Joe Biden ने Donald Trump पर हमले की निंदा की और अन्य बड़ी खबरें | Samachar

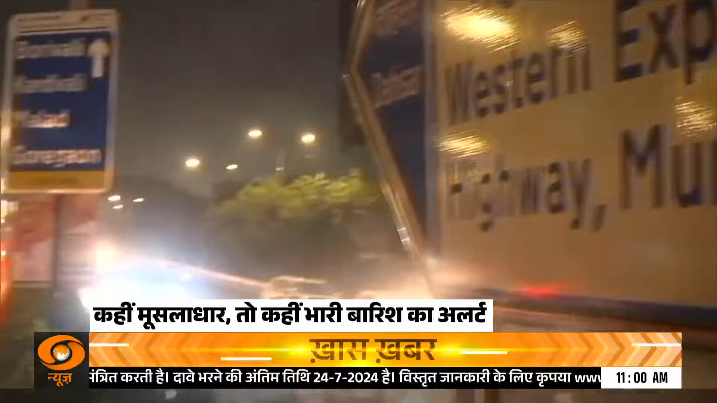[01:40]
मौन्सून की बारिश में मुंबई हुई पानी पानी कई लाकों में जल भरा अव गुजरात में भारी बारिश के कारण नदियों का जलस्तर बढ़ा माराश्ट गुआ और करनाटक के लिए भारी बारिश का अलर्ट